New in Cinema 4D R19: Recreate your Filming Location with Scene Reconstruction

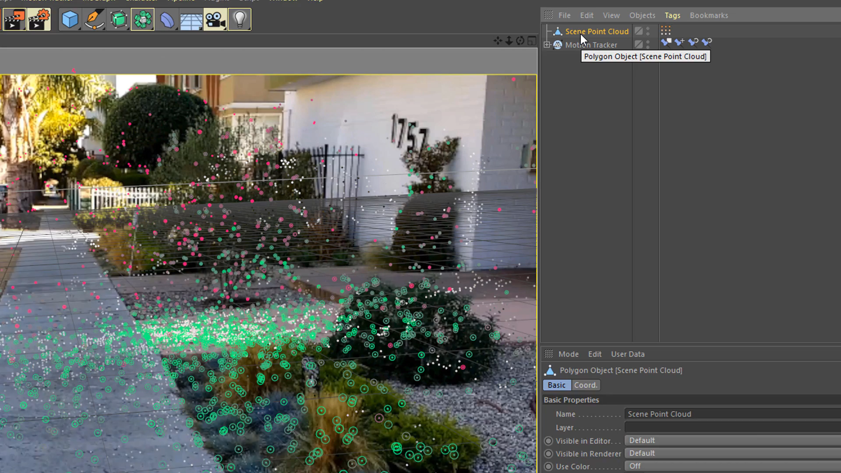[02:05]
This is a polygon object that has no polygons, it just has points.
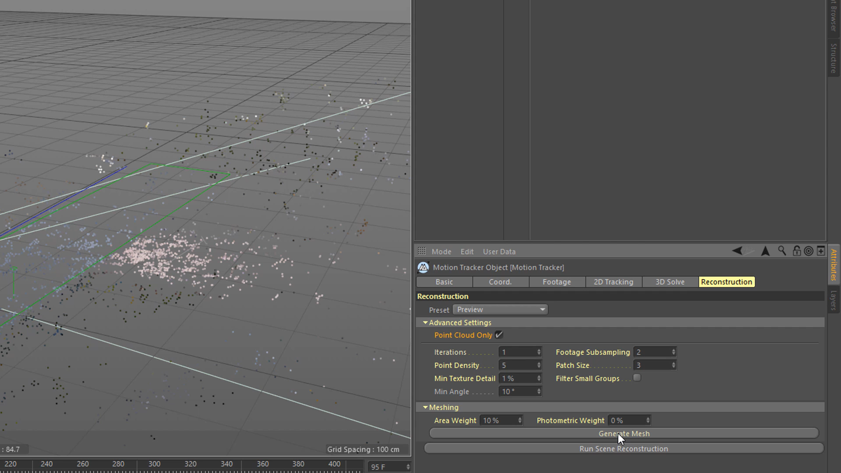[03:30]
And that's going to take a few moments to go back in and calculate how all of these pieces should fit together.
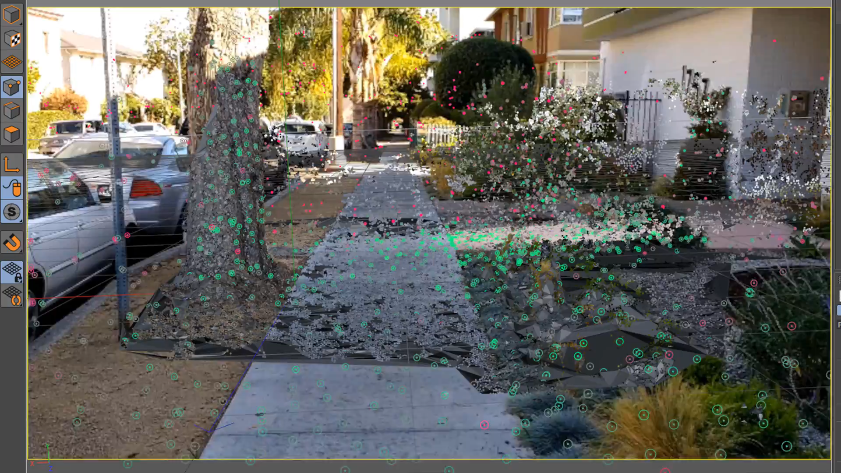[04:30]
It seems like our geometry is tracking quite well with our footage, no significant slippage.
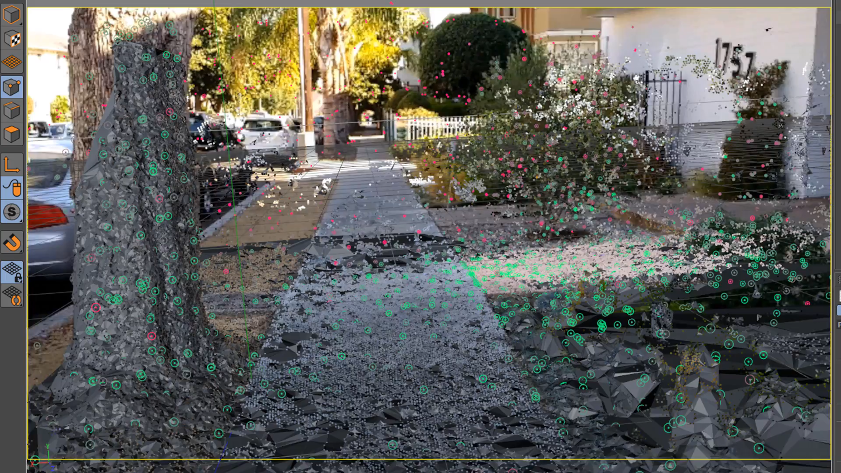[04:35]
I think this will be good for us to work with. Now our display is just a little bit messy.